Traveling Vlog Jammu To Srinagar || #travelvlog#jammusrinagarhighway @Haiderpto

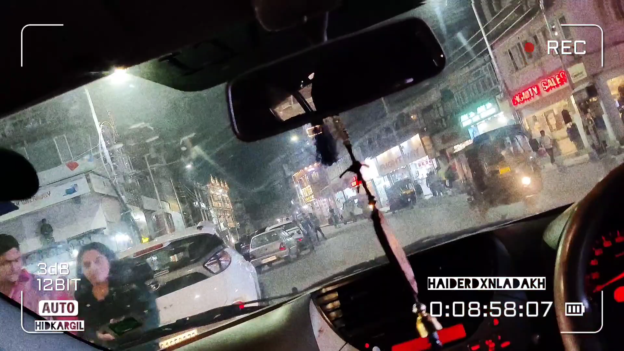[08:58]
रास्ता बहुत क्लियर है और कोई ट्रैफिक का इशू नहीं है।